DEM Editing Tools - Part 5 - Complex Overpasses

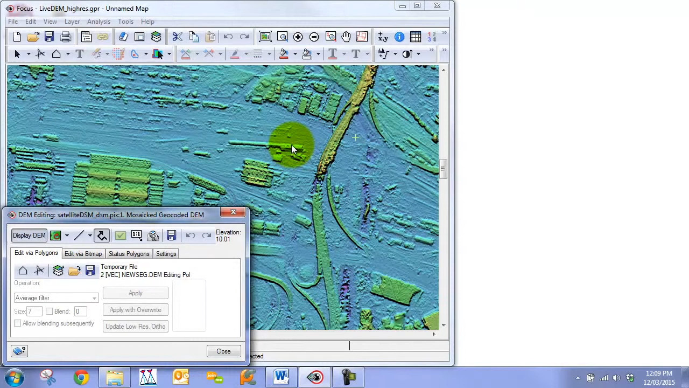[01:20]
I'm going to click on the create new polygon layer. This is going to be our active DEM editing or polygon editing layer. And the next thing I'm going to do is I'm just going to draw a one-to-one window over our area of interest.
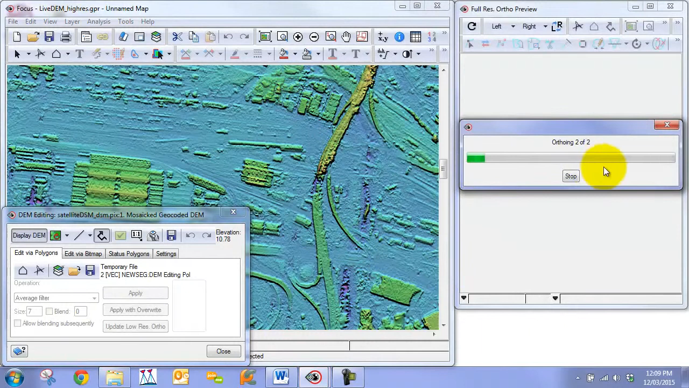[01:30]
So we can see what the orthos look like that are derived from this DEM or digital surface model. So the way that you would approach an overpass is you would break it down into different sections. So we're just worried about this area right here in this particular video guide. And we're going to break this area into three main sections. So we have our mostly intact section here before the break. Section two, the break itself. And section three, the mostly intact area after the break.
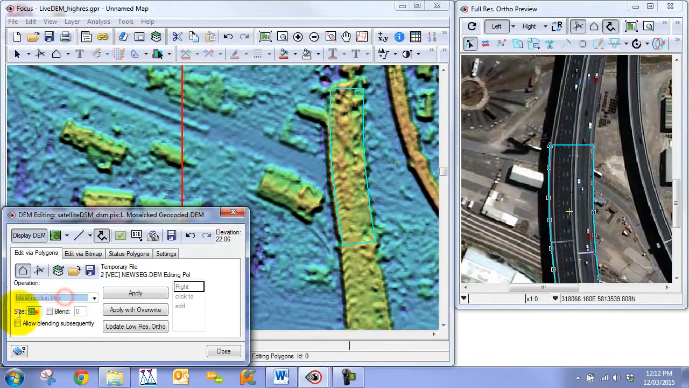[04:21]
So now that we have our outline and we're pretty happy with it. We can then once again do a road median filter and we're just going to use a smaller filter here. Because as we know it is pretty accurate as it is. We're just going to go apply. At this point we can now just regenerate the orthos and take a look at the accuracy. So here we can see when we toggle back and forth that overall it's pretty accurate. Not bad for an overpass. But we do have some shifts here. If we take a look at our shift with some of these paint lines. You can see that we have a clear 1 to 2 pixel shift.
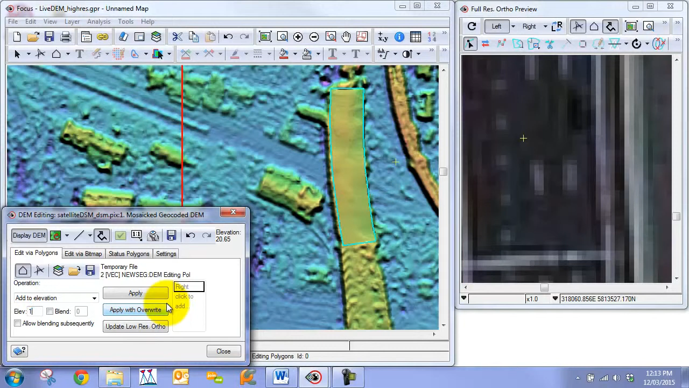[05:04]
So we can do things to sort of improve this area. So we can go add to elevation. We can add and take away elevation. So for example if we wish to add say a meter. We can do that. We can go apply. It's going to add a meter to the bridge. To the entire bridge. And then we can regenerate this. And we can see do we make it at all any more stable. You can see definitely as we go down here. It's quite a bit more stable. And then what we can do at this point. I'm just going to stop it. So I mean you can continue to play with these values. And you can even create subsections to just improve the elevation of certain subsections. And then there's blending options.
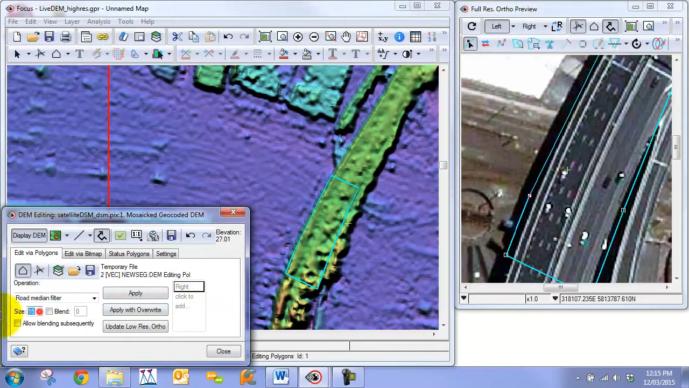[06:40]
So we can now then once again go back to our road median filter. We're going to just do the same process that we did with the last section. So we're going to change the size to 25. And go apply. We're going to regenerate our ortho. Now we've got better edges to follow. We're going to undo the change. And then we're going to adjust with the reshape tool.
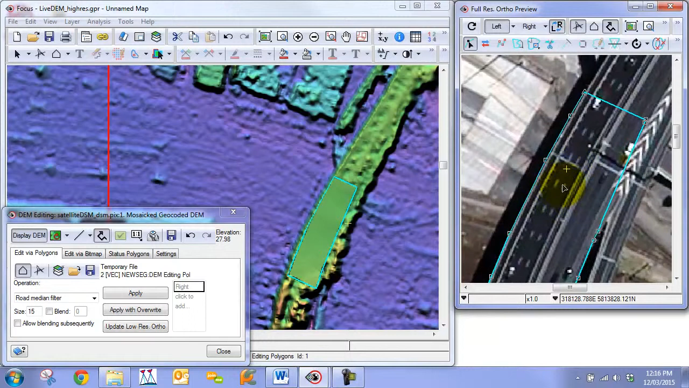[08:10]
And then we can regenerate our section here. Or our orthos. So we can once again look and we can see that there is once again a shift here. So here we can take a look and we can... We're just going to do the same approach that we did last time. We're going to add to the elevation. Okay so here we're just going to try to get rid of maybe 1.5 meters as well.